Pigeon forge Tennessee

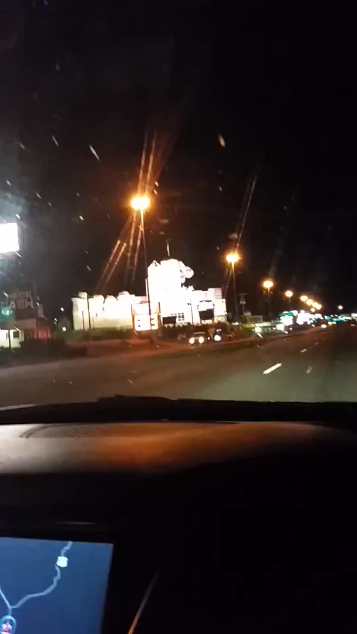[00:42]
Look at this place. That one says look Hollywood on it.
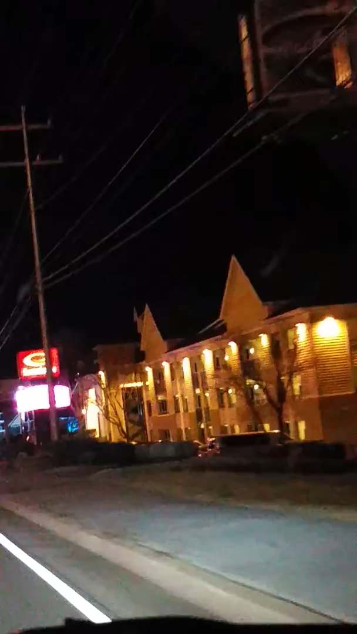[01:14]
That symbol. You have arrived. No wonder why it's so cheap for a really good hotel, because it's a cheaper one compared to all the other ones. Fuck.